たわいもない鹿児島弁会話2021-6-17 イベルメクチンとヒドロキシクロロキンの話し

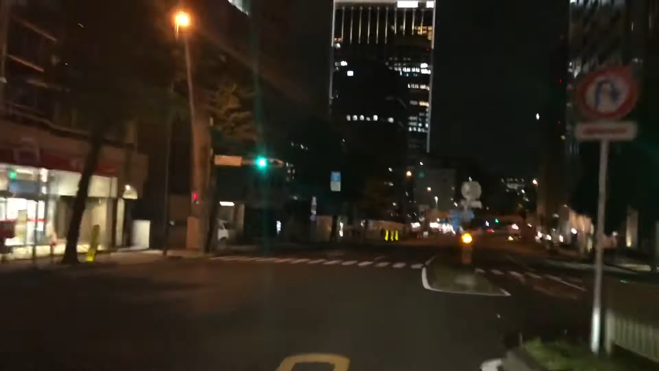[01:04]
行けるか ああ行けんかったねこれはちょっと止まらんといかんな
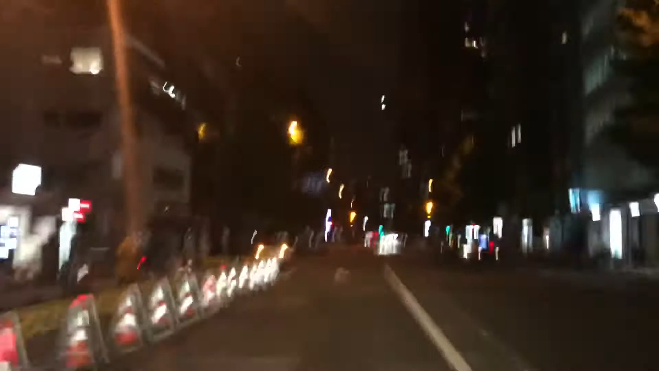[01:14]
いつもはねあそこね綺麗に出れば ここを通れるんですよスターって言ってもあそこまで虎ノ門まで行けるんです けどねーここで一回止まったらもうダメね ましょうがない安全運転で行きましょうか 帰りましょう
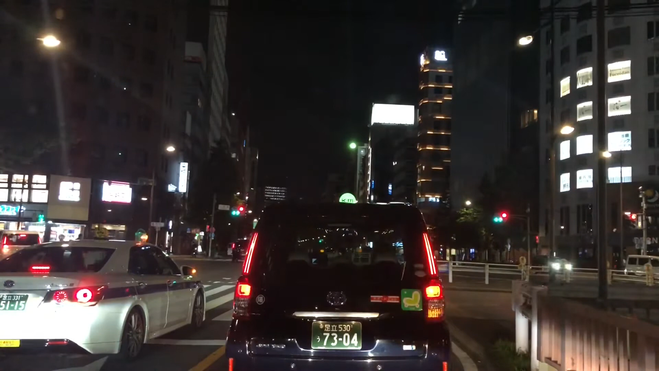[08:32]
ここはですねー今ちょうどあのーあのーあれですよー救急車がなかっただろうか事故かなかっただろうかどっち?まっすぐ行くねーまっすぐ行ったよねー救急車がまっすぐ行きましたよー救急車が救急車がうーん
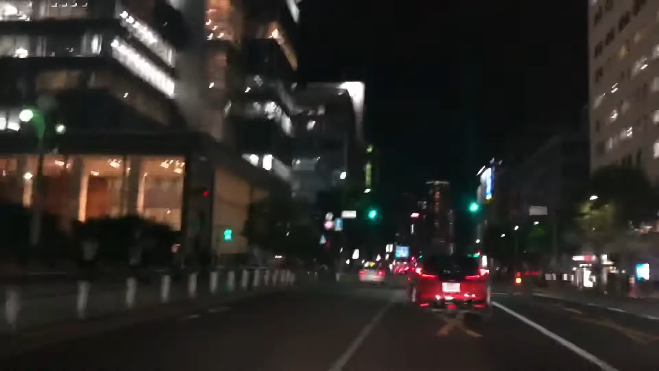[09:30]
うーんうーん救急車が築地もこらこのあたえも寒酸としてますね人はおらんよいつもならさ9時10時とかさ11時ぐらいはこのあたえわんわん人が多いのにラーメン屋もしまっちょ
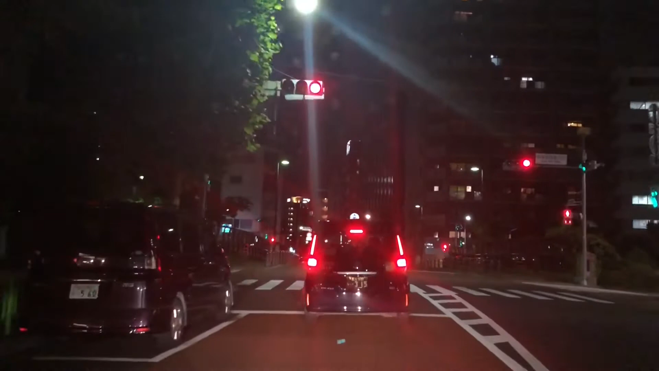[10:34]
この橋を渡ったところが今度は新富町中になるわけね新富3丁目かそうですねはいあの皇居を中心にすればですねあの海に向かって縦長に123456ってなるんですよね公共中心に公共中心にすればですね